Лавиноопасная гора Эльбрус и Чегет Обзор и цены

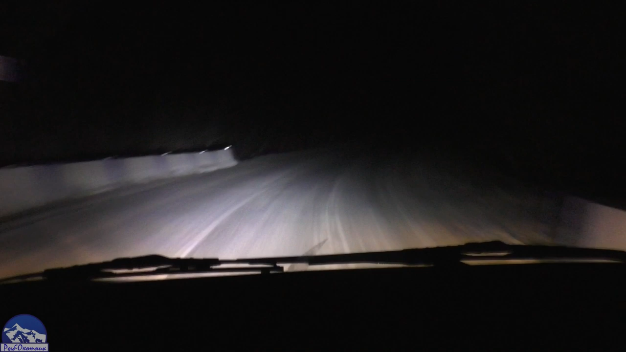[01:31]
Навигатор нас повел не туда, куда нам нужно. Потому что мы неправильно указали маршрут. И в итоге у нас получилось 175 километров лишнее.
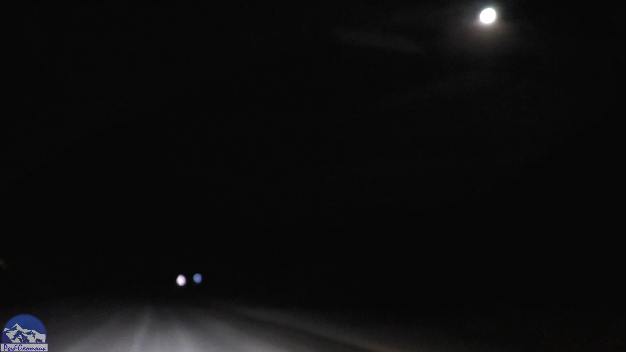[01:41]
А это значит плюсом к нашему маршруту прибавилось еще 2 часа. В эту ночь мы ехали в непонятках. Асфальт закончился, дорога местами сужалась. Встречного транспорта совсем не было. Восник вопрос, а туда ли мы едем?